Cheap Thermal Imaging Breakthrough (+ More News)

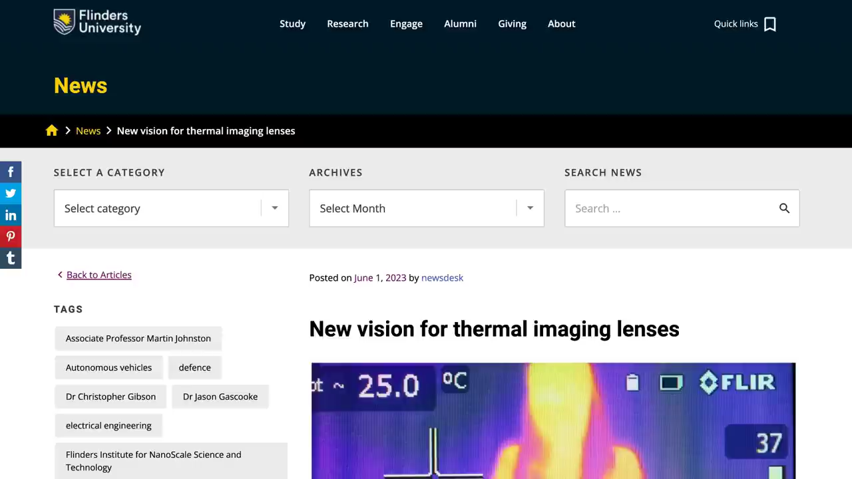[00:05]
On screen: spot 25.0°C
Researchers at Flinders University have discovered a new way to make lenses for thermal imaging systems.
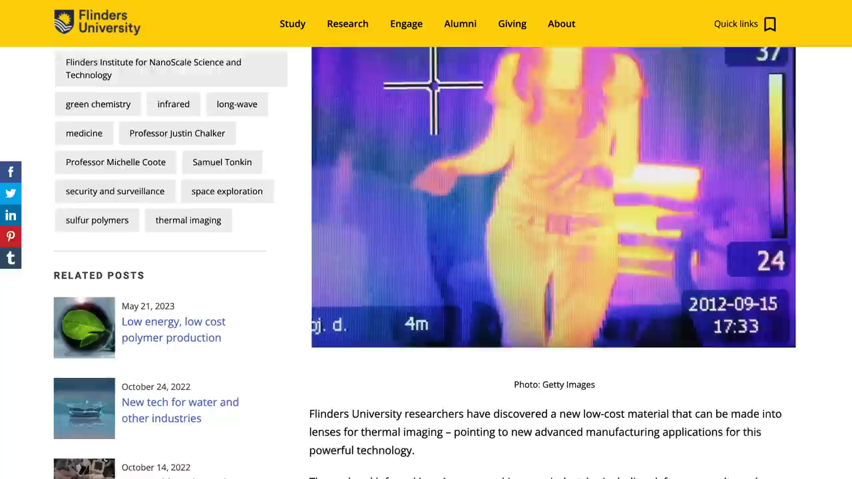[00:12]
Thermography lenses are designed to let infrared waves pass through them, and currently require expensive materials and manufacturing processes to create.
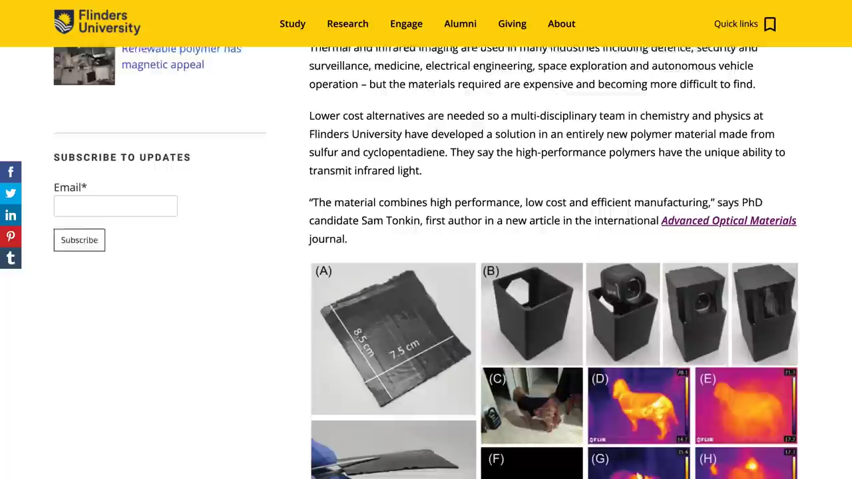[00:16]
The method developed by the team uses a novel chemistry which allows for lens manufacturing at pennies each.
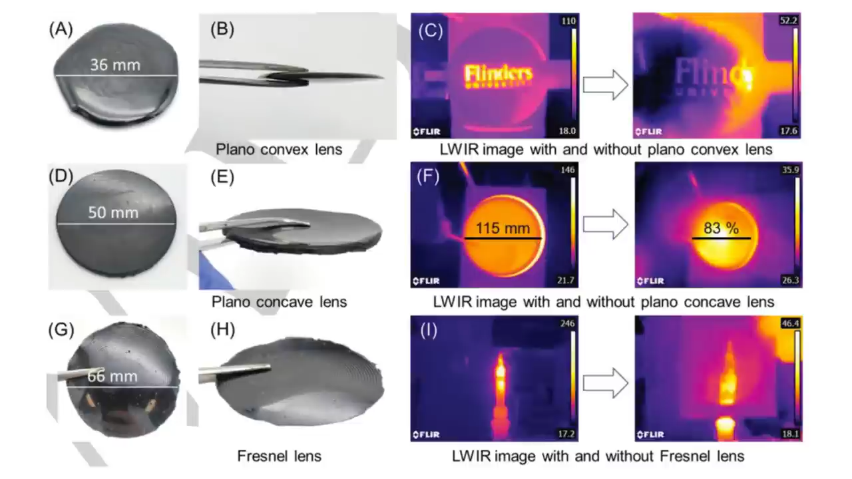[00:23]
These new lenses can be manufactured using existing plastics making techniques, so it's possible that low-cost,
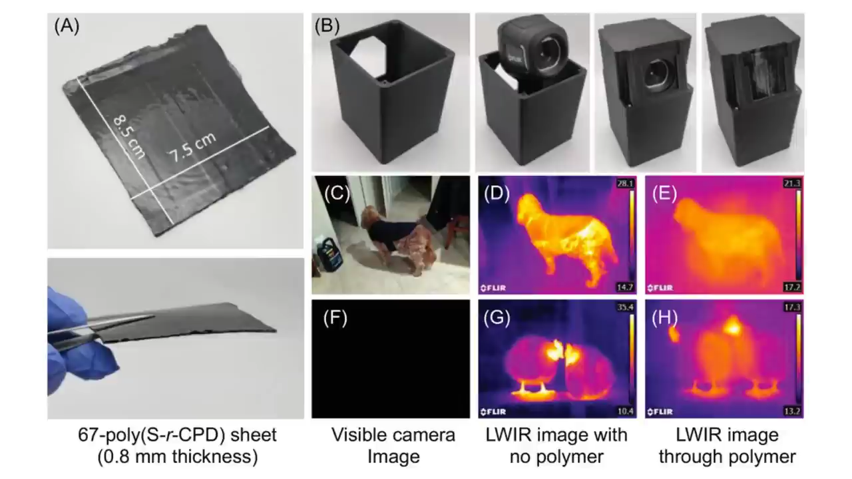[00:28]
high-quality thermal imaging may end up in smartphones and other electronics in the not-too-distant future.